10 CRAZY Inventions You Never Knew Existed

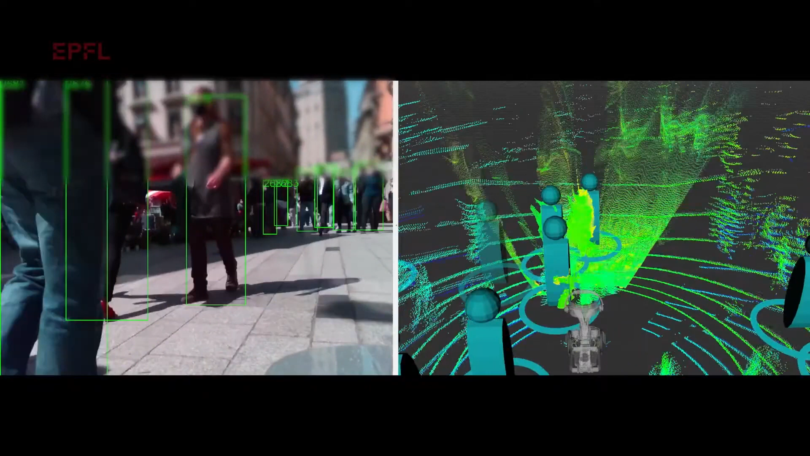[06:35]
An inherent capacity to identify pedestrians ahead and gauge collision risks elevates its safety quotient.